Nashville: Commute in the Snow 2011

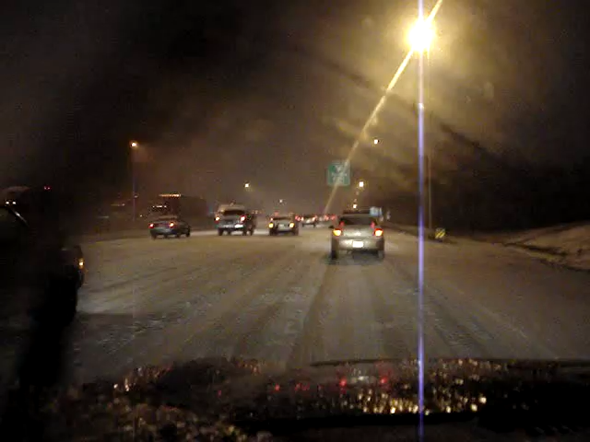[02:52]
His tires aren't the best and he was sliding all over the place. So he pulled over off the exit and I'm going to pick him up. So roads are horrible. I mean solid sheet of ice. So, like I said, two hours in the car makes for a long ride home. But anyway, I'll let you know when I get home.